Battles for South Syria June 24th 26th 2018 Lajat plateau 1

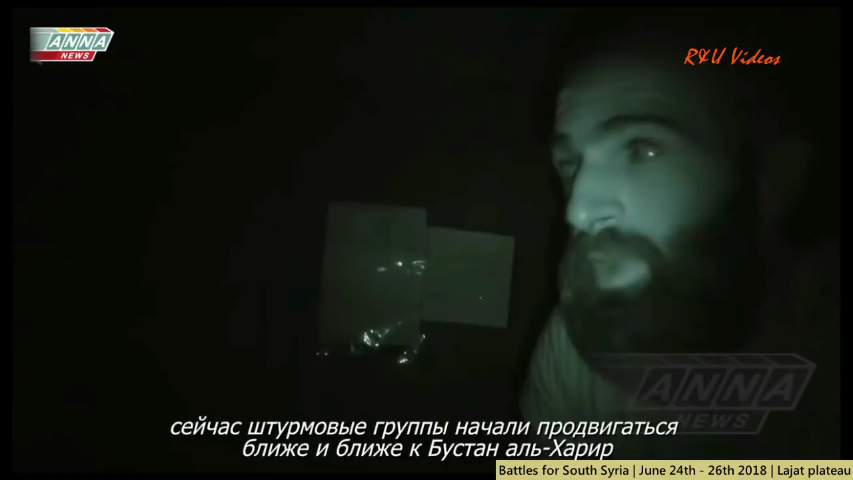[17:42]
forward to Musa Harir. 5 minutes ago, the tank shot a house.
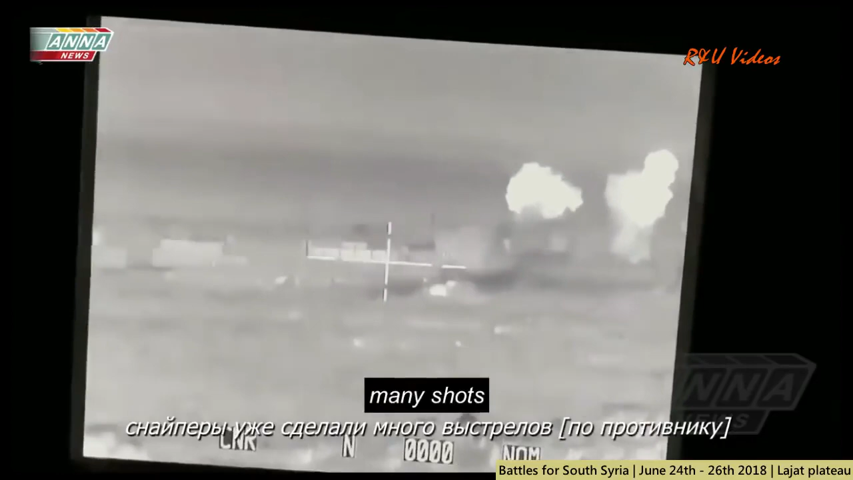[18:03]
The night is belong to us, but we have to move slowly, step by step, so we don't lose any fighter, and we will win this. I wish tonight Busra
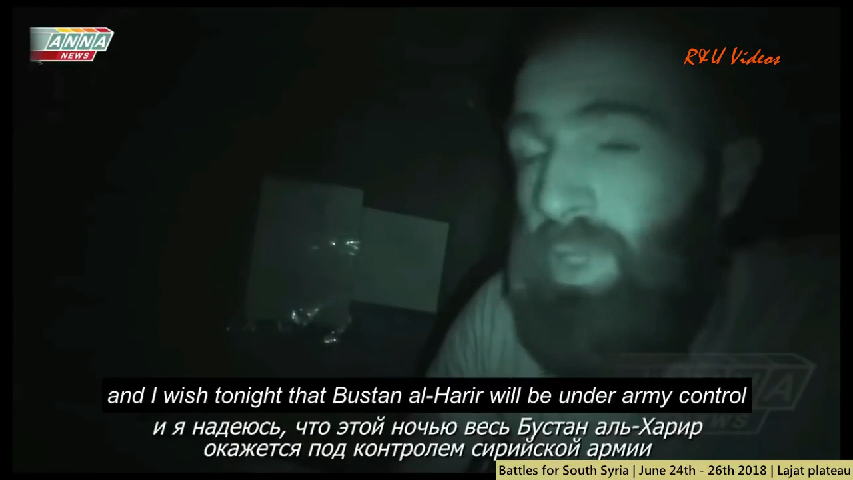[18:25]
al-Harir will be under army control.